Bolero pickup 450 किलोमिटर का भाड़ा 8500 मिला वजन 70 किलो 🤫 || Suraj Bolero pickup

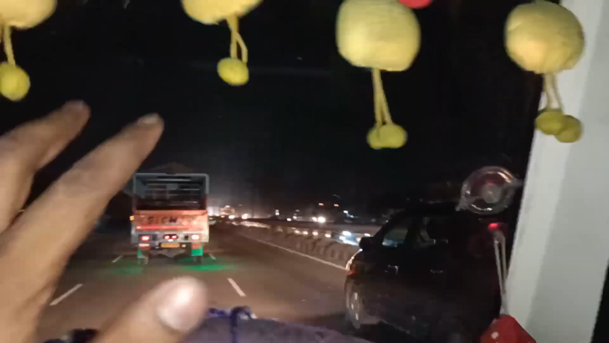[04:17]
है मैं घर से निकल चुका हूं मैं पहुच चुका और टंडारी पुल पर देख सकते हैं तंडारी फिलाइऊ ओऊवर आ चुका है और तंडारी पुल है